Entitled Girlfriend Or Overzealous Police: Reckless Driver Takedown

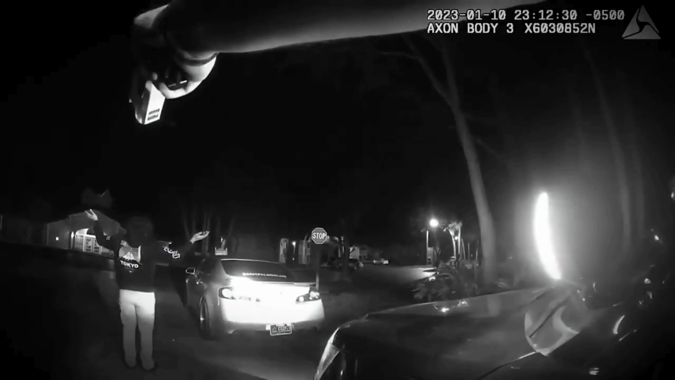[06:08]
Keeping aside his reckless driving, the boyfriend has done very little to resist the officer's command.